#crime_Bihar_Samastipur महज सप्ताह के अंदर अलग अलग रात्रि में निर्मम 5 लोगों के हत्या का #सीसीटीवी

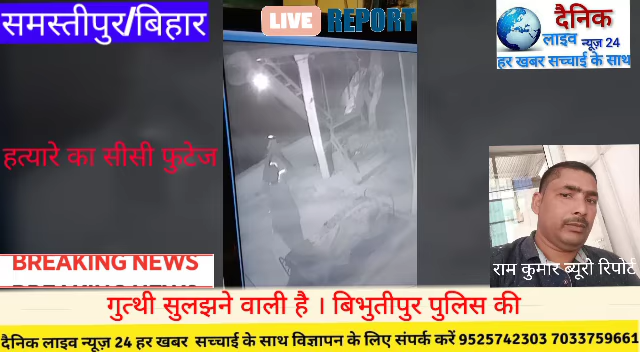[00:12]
सप्ताह से हो रही दिन प्रतिदिन हत्या पुलिस का सिरदर्द बनी हुई थी। महज सप्ताह के अंदर 5 लोगों की निर्मम हत्या की अलग अलग रात्रि में सोए अवस्था में होती थी। सरवन कुमार यादव जो गैरेज पर सड़क किनारे सोया हुआ था, जिस पर हटोरी से तावर तोड़वार कर रहा,